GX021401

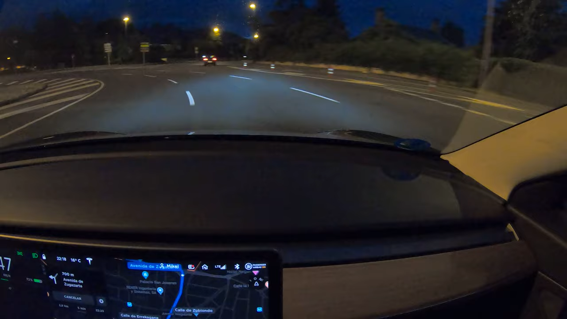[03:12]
Y seguimos. Y nuevamente vamos a llegar a un cruce con lo cual ya no instalamos el autopilot. Aparte que será 50. Vamos a intentarlo. Ponemos manos al volante. Velocea legal, asegurada.
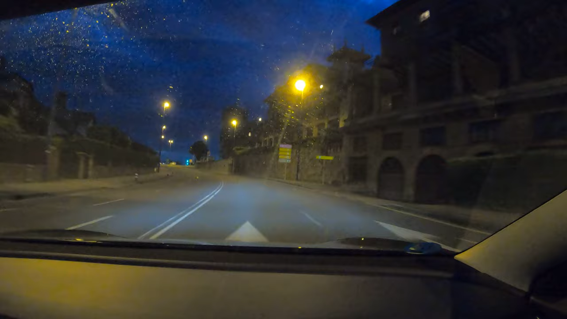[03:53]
Ahora girar a la izquierda en avenida de Basarte. Aquí va a haber que desconectarlo, no lo va a gestionar, no lo que hace.
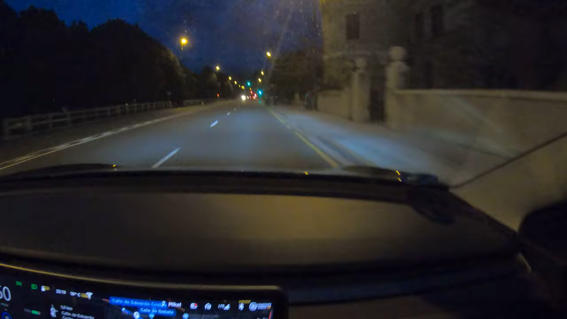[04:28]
Muy bien. Hay gente cruzando. Algún extraño. Los Volkswagen Golf. Son. A veces, frecuentemente van conducidos por la gente que no siempre cumple las normas.
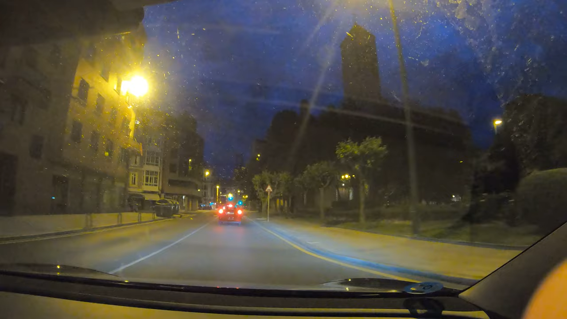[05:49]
A Puente Corrante. Iglesia de las Mercedes. Puente Corrante. Puente Corrante. Ahora, otro motorista ahí cruzando como le ha dado la gana. exactamente como le ha dado la gana
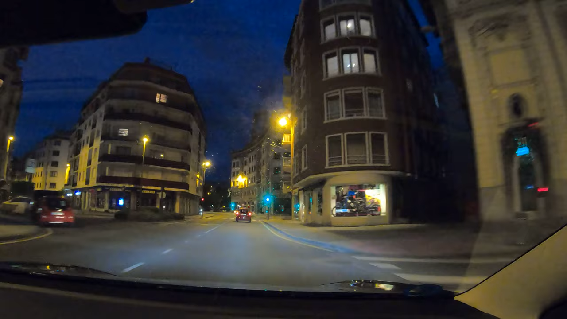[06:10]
luego hablamos de los motoristas y de que mueren 5 a la semana me parece en el estado